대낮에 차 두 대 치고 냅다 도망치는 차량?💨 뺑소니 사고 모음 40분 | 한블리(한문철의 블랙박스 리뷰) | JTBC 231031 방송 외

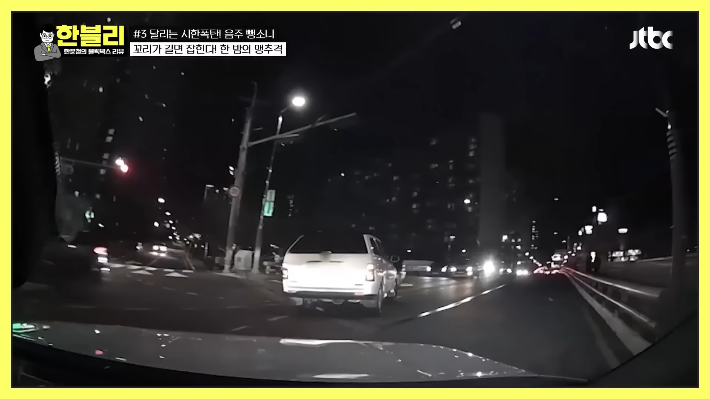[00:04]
어, 뭐야, 뭐야, 뭐야, 뭐야. 중앙선 쪽으로? 그래, 수현 선생! 음주야, 저거. 어, 안 붙였어. 쫓아라 붙였어. 어, 안 붙였어. 쫓아라 붙였어. 어, 안 붙였어. 쫓아라 붙였어. 그럼 그냥 가. 어? 좀 어? 이상하죠? 버스 기사분께서 신고하고 차를 앞으로 가로막았어요. 그런데
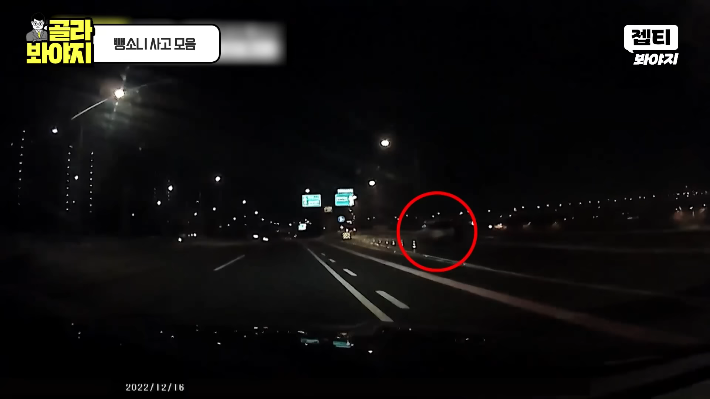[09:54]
저기 차 있는 거예요? 다시 돌아온 거예요. 아, 한 바퀴 돌아왔네. 또 한 남자 여기 보이잖아. 찜을 한다고? 오, 미쳤어. 또 사고는? 그러고? 겁도 없다. 어, 저기 저 택시 그대로 있네? 어, 택시 운전자 저기 있고. 경찰도 안 와 있는데? 그니깐요.